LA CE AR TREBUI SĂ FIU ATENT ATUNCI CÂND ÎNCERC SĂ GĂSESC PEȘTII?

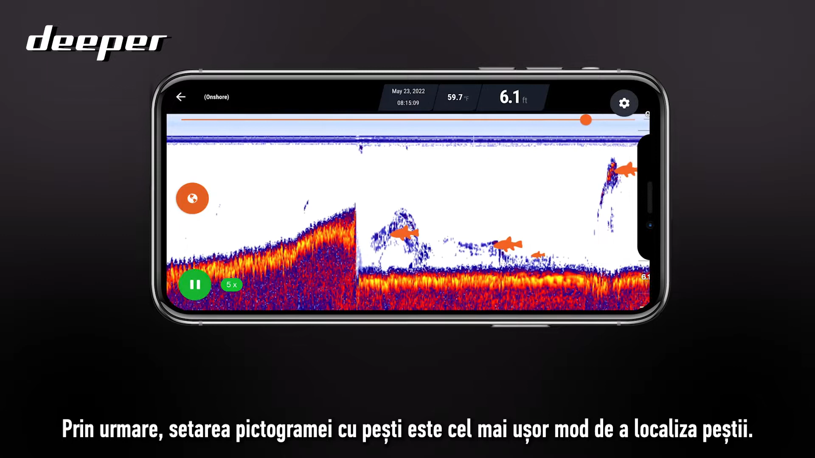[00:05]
On screen: depth 6.1 ft, water 59.7°F
so the fish icon setting is the easiest way to locate fish it is a setting that can also be used if you are a novice to sonars or
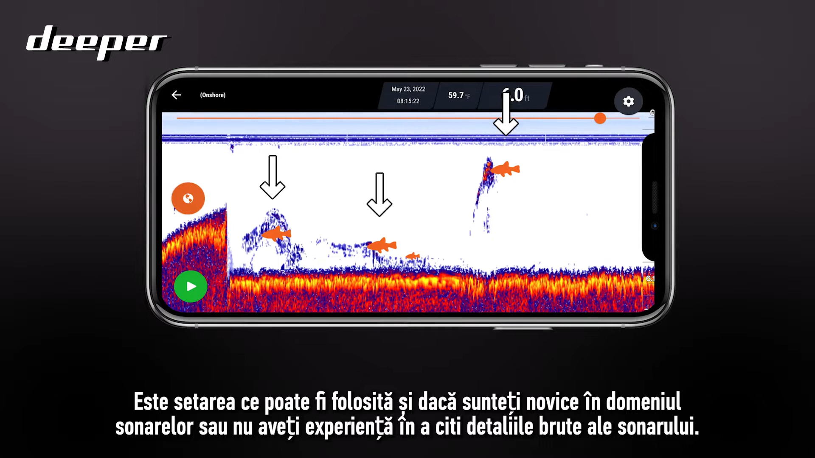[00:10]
don't have the experience in reading the raw sonar detail however using the fish icons can be less accurate so we would thoroughly recommend disabling the fish icons and learning how to read the raw sonar detail not